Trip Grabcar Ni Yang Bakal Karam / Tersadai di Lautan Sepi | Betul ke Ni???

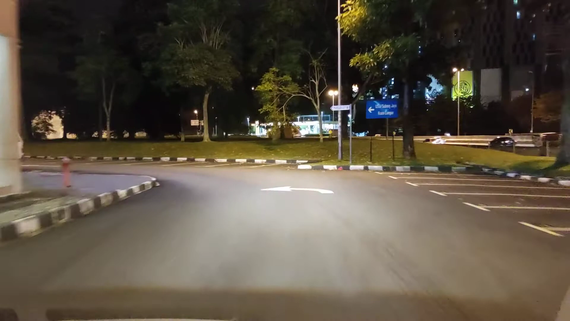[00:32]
Ayah Pak Karim, jalan dia one way. Oh, tak ada lah one way.
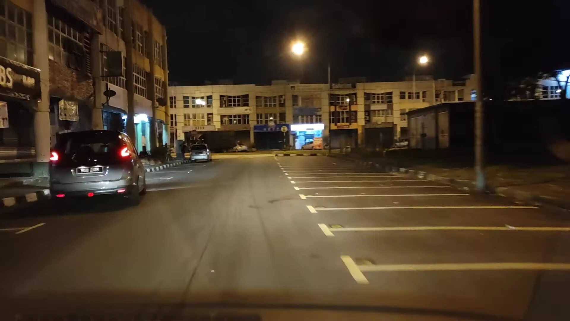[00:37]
Nak pergi ke Port Klang. Abang pernah cancel satu job ni. Job yang sama rasanya.
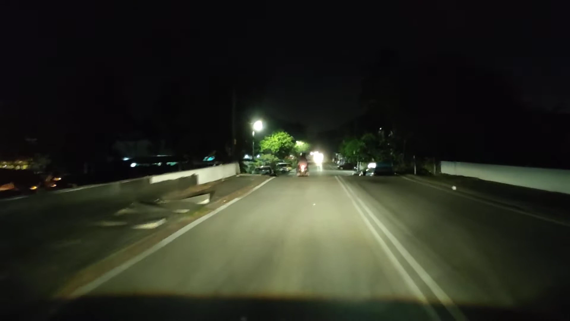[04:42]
On the left? Yep. I think you just go straight first. Go straight, huh? Yeah. Okay. Because if you went there, it will be a bit hard to reverse back and everything.
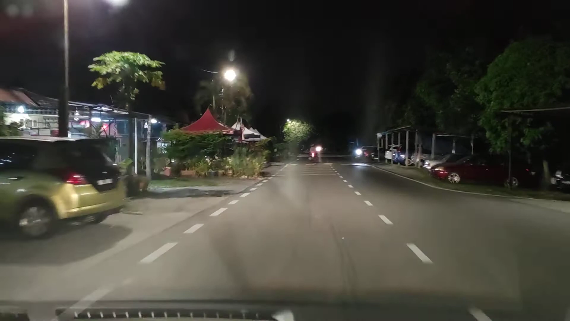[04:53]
Okay. Okay. And then take a left over here.
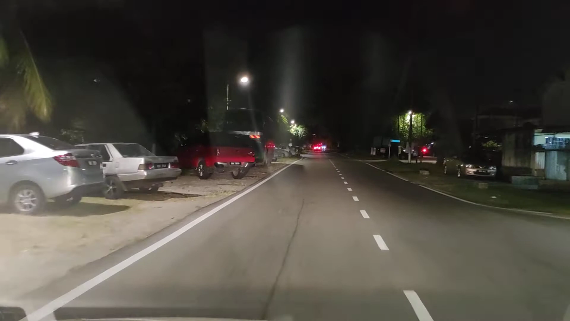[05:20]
And then left here? No. Straight. Straight.
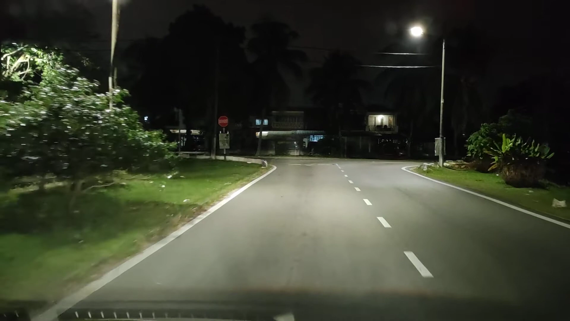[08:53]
Mana tahu ada job besar-besar. Sedap lah juga. Senang lati. Tu 5 minit abang nak pergi pick up. Cuma dekat sini ya, selalu malam memang dah sunyi sepi ya. Bila tempat-tempat yang macam ni, korang kena hati-hati ya, guys. Tengok pick up location, tengok drop location. Agak berbahaya sikit waktu malam. Kita tak tahu possibility yang ada. Tapi sentiasa kena berjaga-jaga, guys.